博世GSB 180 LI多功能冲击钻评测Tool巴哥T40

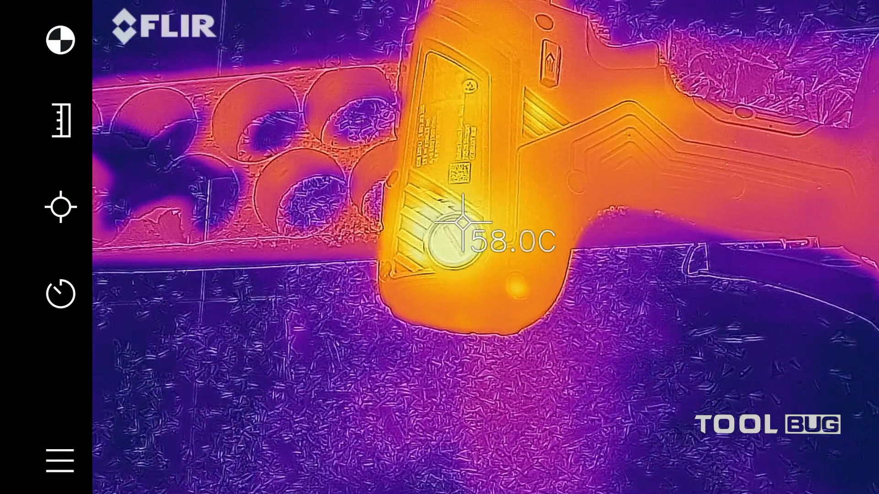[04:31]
On screen: spot 58.0°C
摄氏度机身表面平均温在33摄氏度左右电池最高温48摄
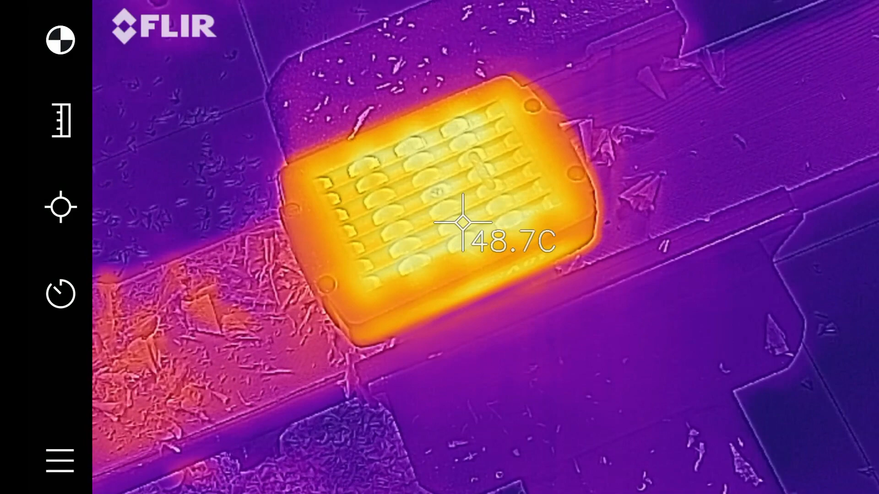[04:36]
On screen: spot 48.7°C
氏度室温28摄氏度温度控制的不错一是得益于电机四面包裹的散热孔再者就是博士的ECP电池保护系统